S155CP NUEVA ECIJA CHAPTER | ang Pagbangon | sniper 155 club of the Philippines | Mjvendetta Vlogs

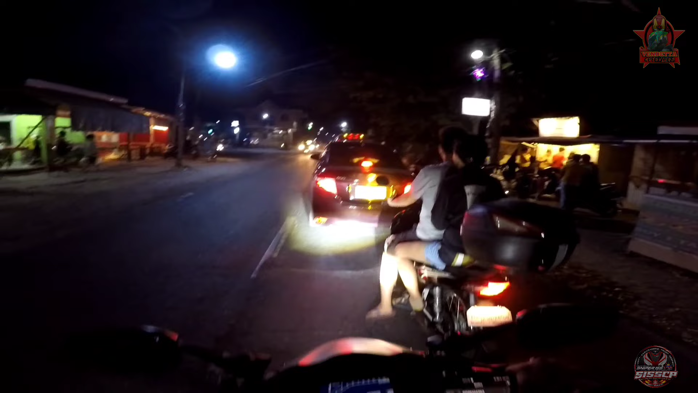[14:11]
pagod din so ayan guys nandito na tayo sa
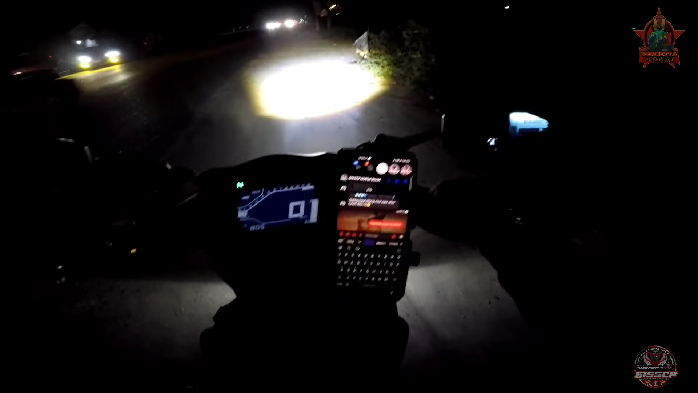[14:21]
San Leonardo at napapashear tayo ng location at malapit na rin dito
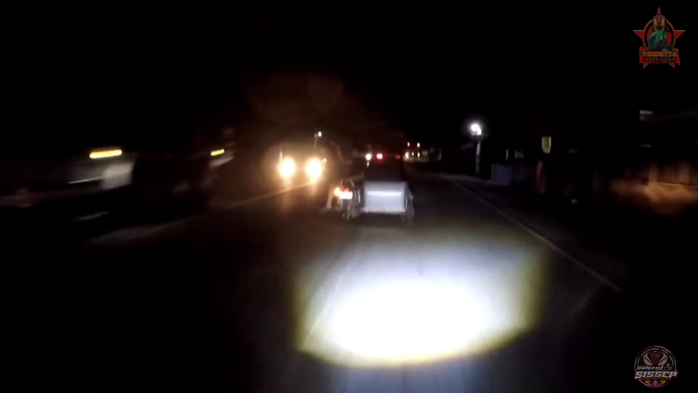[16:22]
lalag lalag itong mga to magkano lang naman yung ilaw pero ewan ko bakit meron tayong mga papadriber rider na hindi hindi nila pinagkagastusan yung motor nila kasi safety purposes naman yan guys